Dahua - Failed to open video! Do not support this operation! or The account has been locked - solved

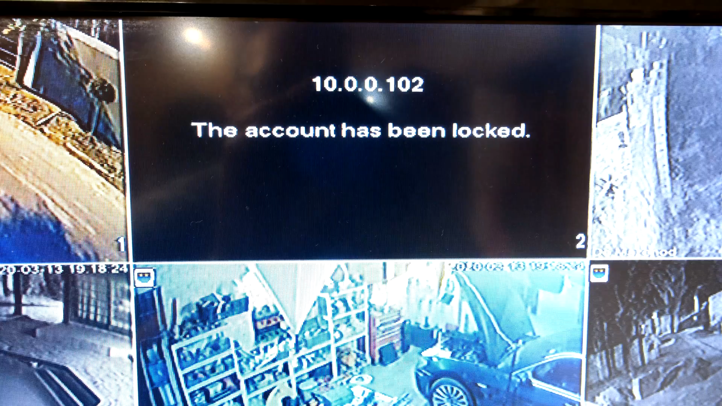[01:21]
Right, so there you can see 102 on the user's monitor, it says the count has been locked. Now on close inspection, I've located what the problem is.